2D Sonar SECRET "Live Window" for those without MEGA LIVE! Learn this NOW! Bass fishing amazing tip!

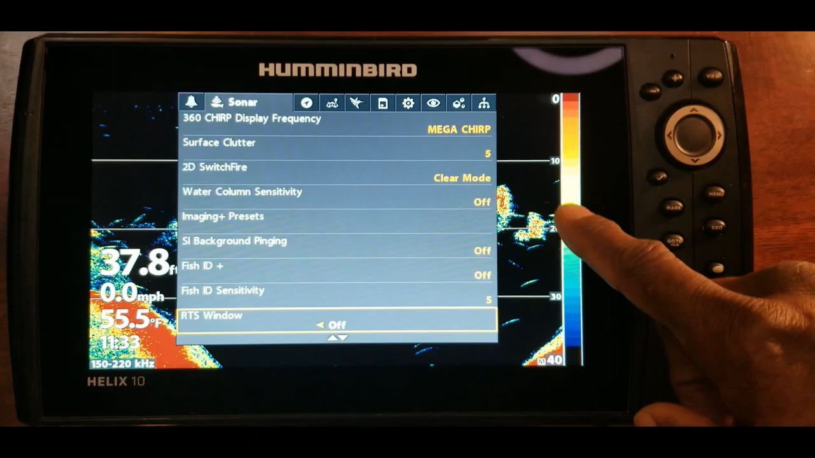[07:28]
On screen: water 55.5°F, speed 0.0 mph
version but there you go that's with the rts window off so like i said i use my rts
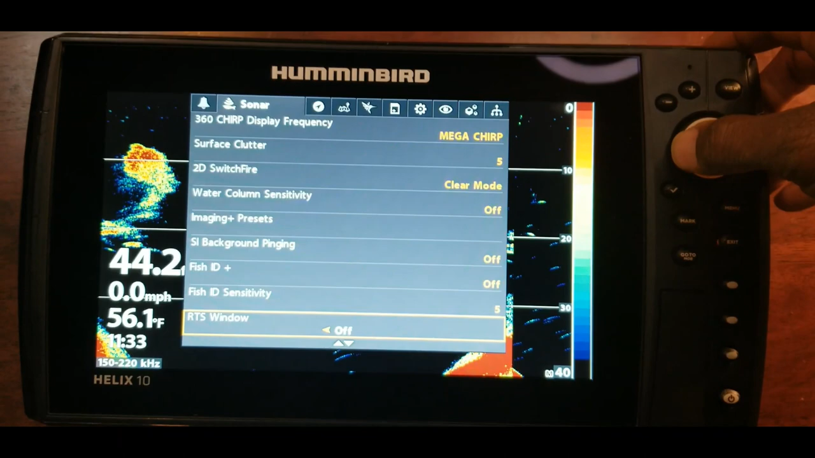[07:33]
On screen: water 56.1°F
window all of the time and i will either have it on the a scope or pretty much
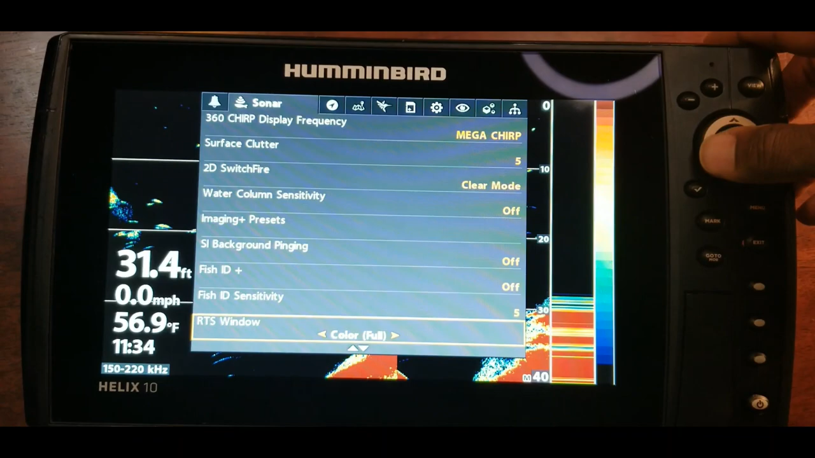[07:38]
On screen: depth 31.4 ft, water 56.9°F, speed 0.0 mph
i use the this um option right here the colorful and let's
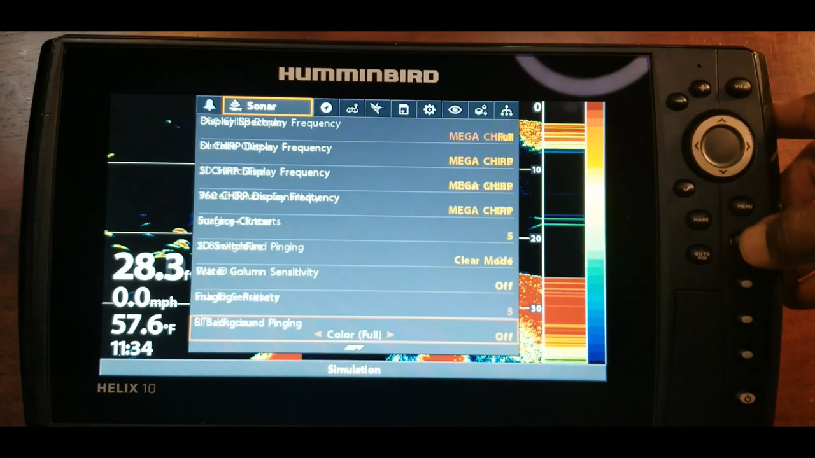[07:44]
On screen: water 57.6°F
go ahead and exit out of here and just take a look at some of the things on the screen and let's just see what all we're seeing on
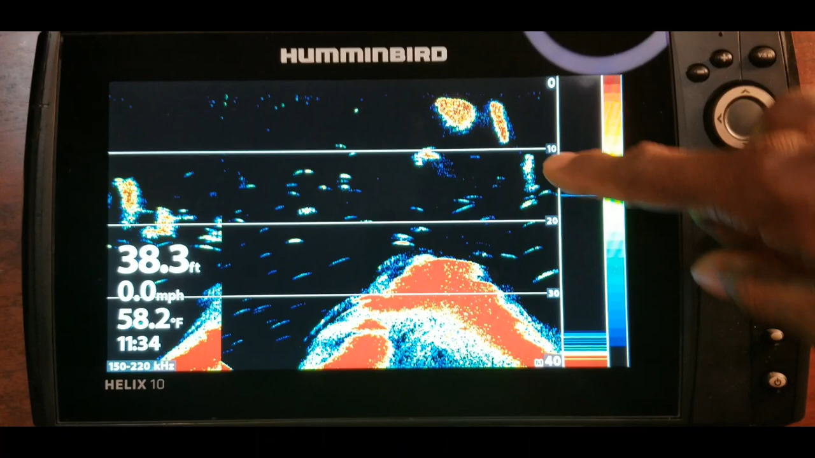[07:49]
On screen: depth 38.3 ft, water 58.2°F, speed 0.0 mph
here so we can see those bait fish that is now history um so when you're in the boat this would
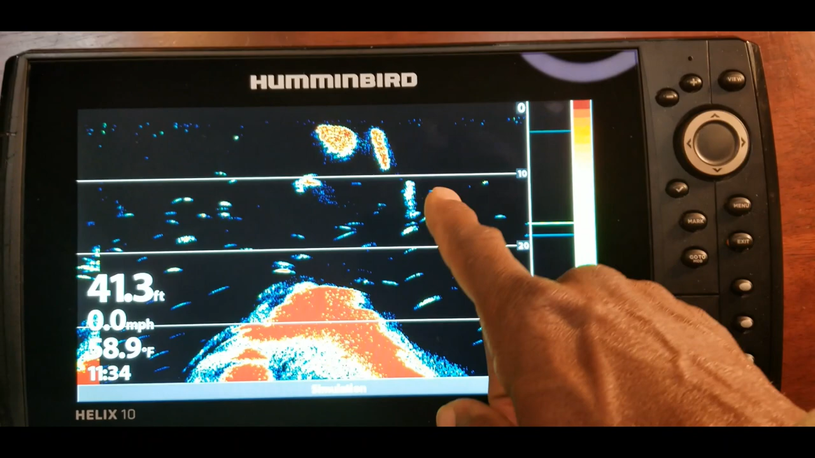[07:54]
On screen: depth 41.3 ft, water 58.9°F, speed 0.0 mph
be now behind the boat this is directly under the boat under the transducer so
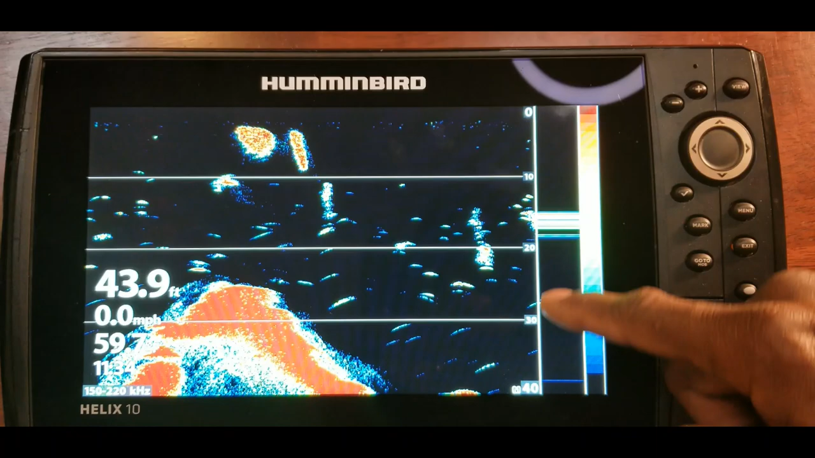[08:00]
On screen: depth 43.9 ft
whichever transducer you're looking at if it's at the console then more than likely the transducer is going to be
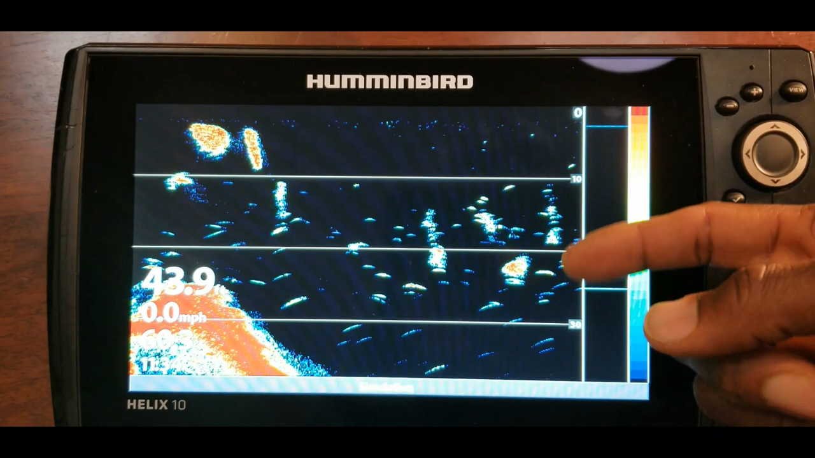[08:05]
On screen: speed 0.0 mph
back where your motor is at if you're looking at the bow of your boat this um
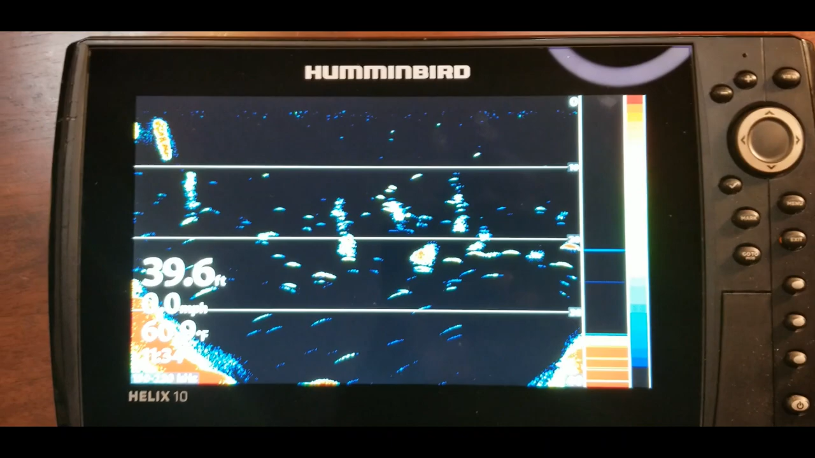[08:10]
On screen: depth 39.6 ft
images that you're seeing right here in this rts window are going to be directly under the the um the trolling motor okay so here we go
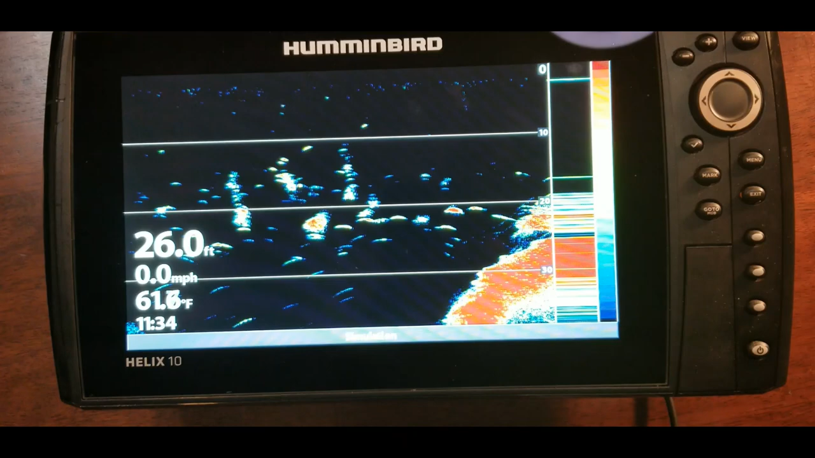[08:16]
On screen: depth 26.0 ft, speed 0.0 mph
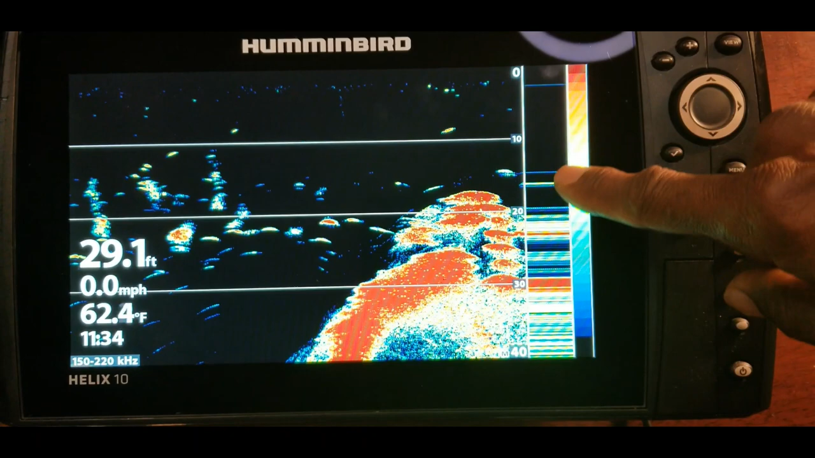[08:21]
On screen: depth 29.1 ft, water 62.4°F, speed 0.0 mph
generally when you start seeing that you know that those are can be fish those can be bait balls some type of structure those would definitely be fish right
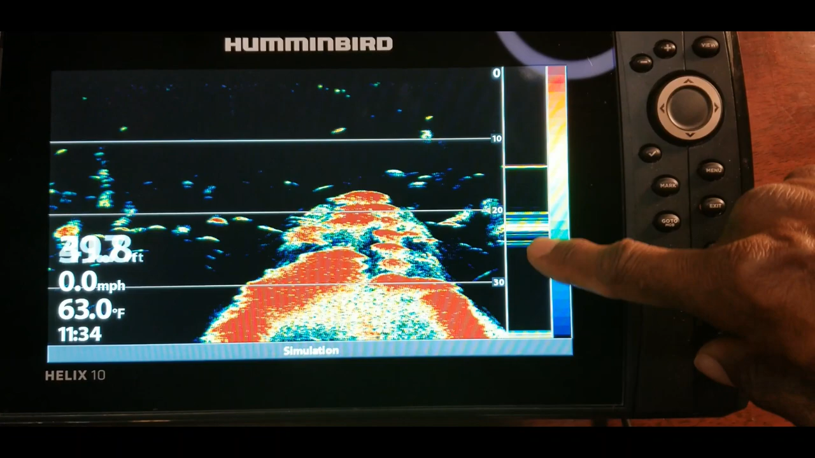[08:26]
On screen: water 63.0°F, speed 0.0 mph
there so when you see something like that you can immediately drop down to that bait if you're using a drop shot
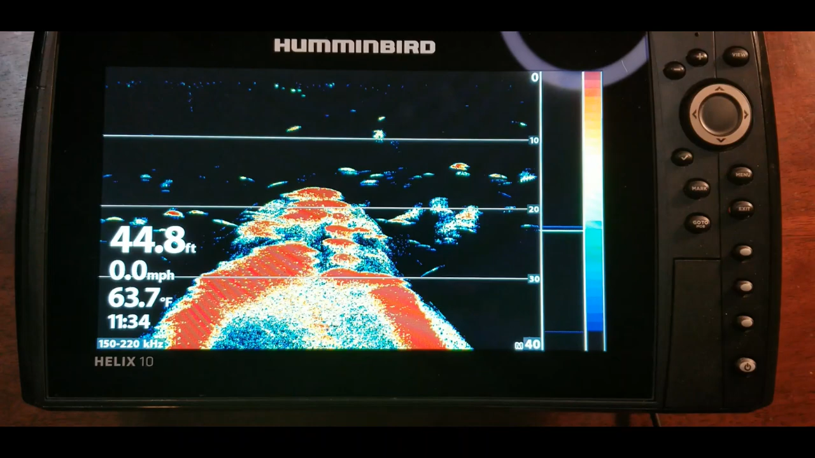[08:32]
On screen: depth 44.8 ft, water 63.7°F, speed 0.0 mph
or something like that or the mickey rig just anything that you want to drop straight down to try to get
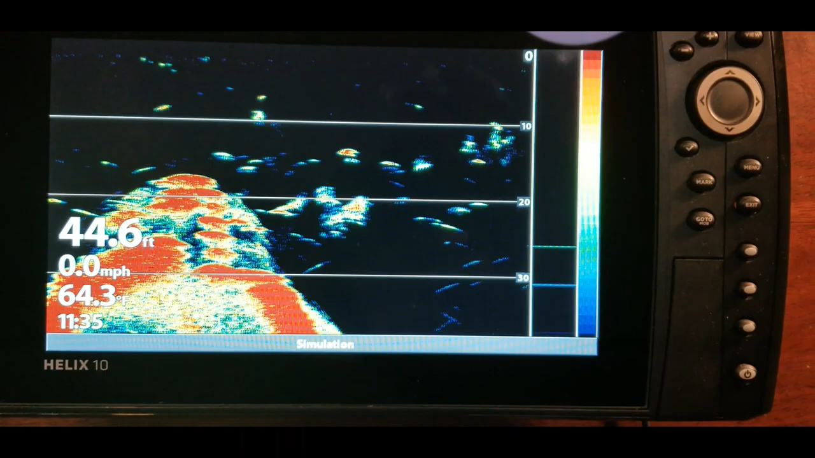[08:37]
On screen: depth 44.6 ft, speed 0.0 mph
those fish to bite another thing that you can do with this is this is moving pretty fast so let's hit the
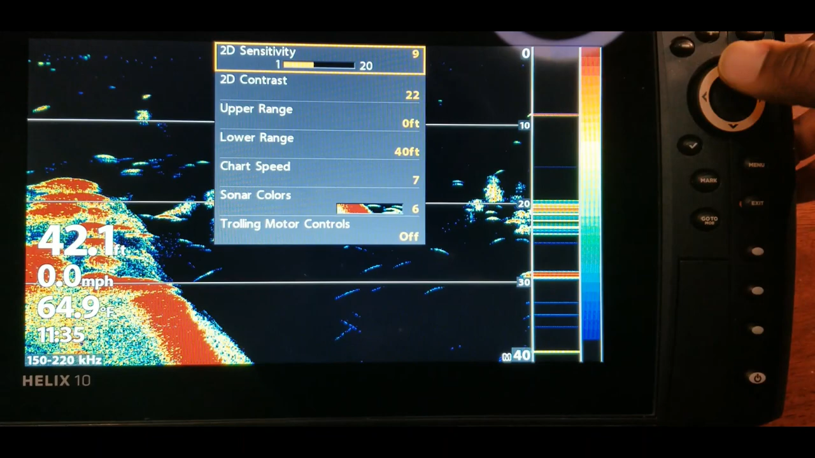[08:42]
On screen: depth 42.1 ft, water 64.9°F, speed 0.0 mph
menu button and we have this set on a chart speed of seven so if you wanted
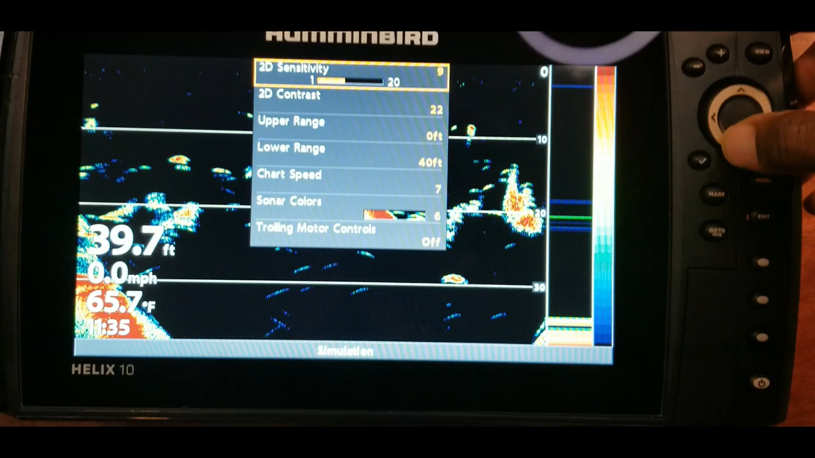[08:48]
On screen: depth 39.7 ft, water 65.7°F, speed 0.0 mph
to slow this down a little bit let's go ahead and kick it down to about three and as you see it
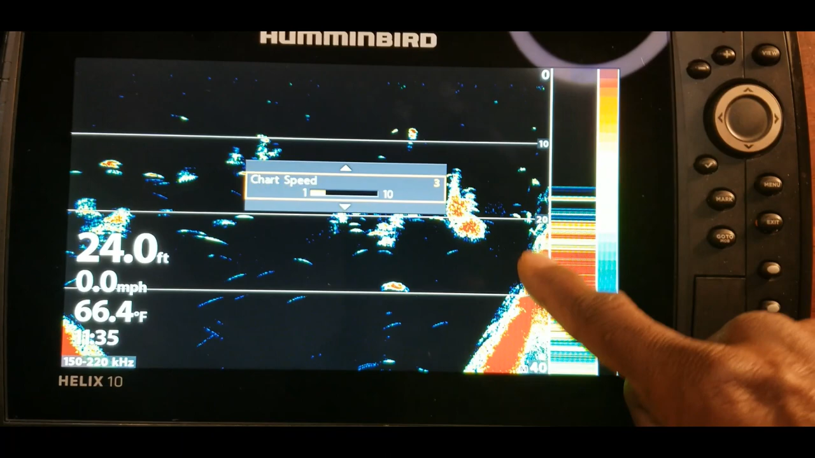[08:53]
On screen: depth 24.0 ft, water 66.4°F, speed 0.0 mph
slows everything down it will show a it will draw a more detailed picture so
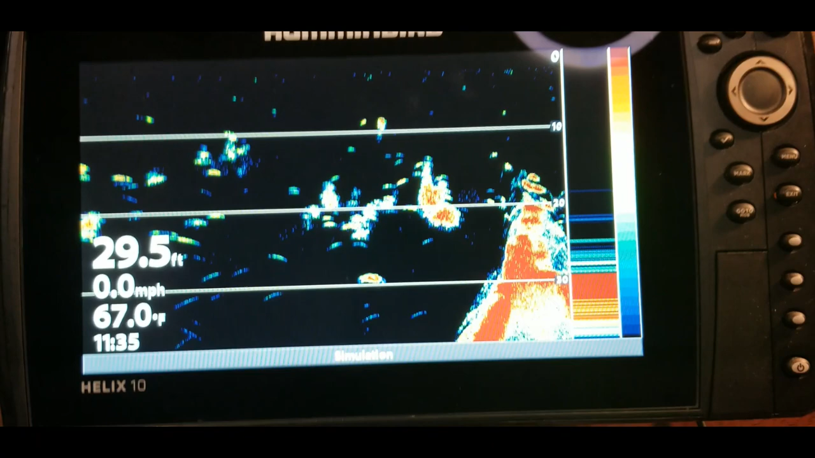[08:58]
On screen: depth 29.5 ft, water 67.0°F, speed 0.0 mph
everything will be more defined in there also so you can see at the top of that hump